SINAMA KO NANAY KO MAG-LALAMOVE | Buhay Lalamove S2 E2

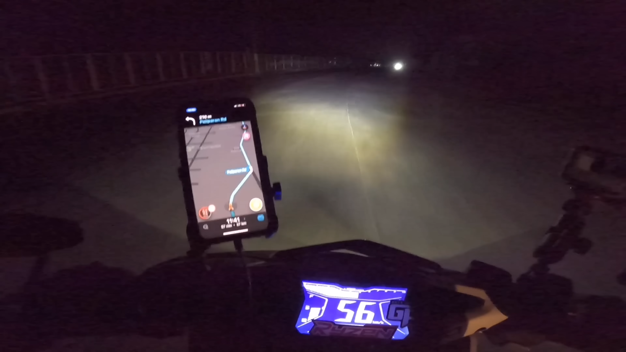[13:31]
Ang travel time natin, mga kawanabis, is 57 minutes with 37 kilometers. Dasmariñas going to Pandacan, Manila.